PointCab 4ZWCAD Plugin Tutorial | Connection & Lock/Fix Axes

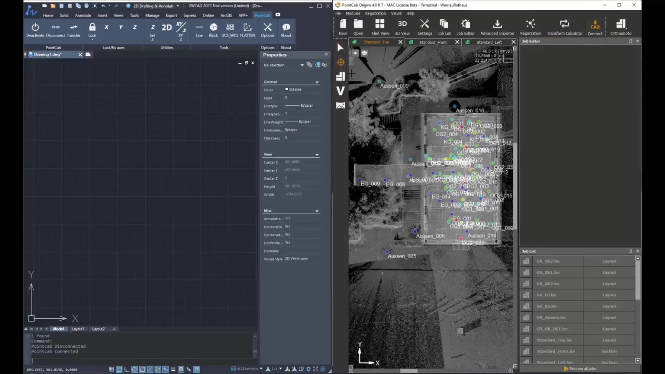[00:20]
For doing that, we need to click on Activate in ZVCAD and then Connect. For doing that in Origins, we need to press on the ForCAD button and usually we will be working only with the 3D point in order to transfer the information. Then there are the lock and fix access options.
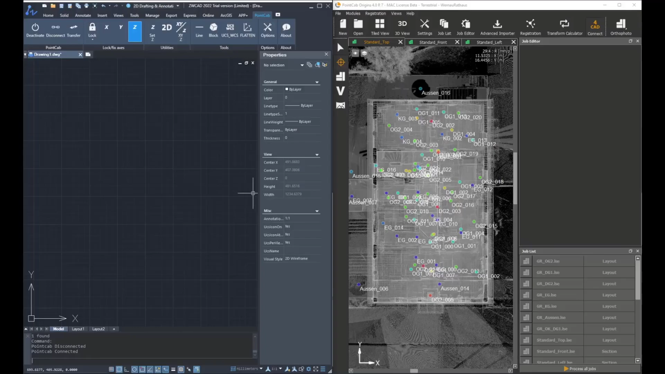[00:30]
When using lock axis, for example, lock Z, it will lock the specific coordinate to zero. In this example, we draw a couple of lines with the lock Z axis option on and all the lines that were created are,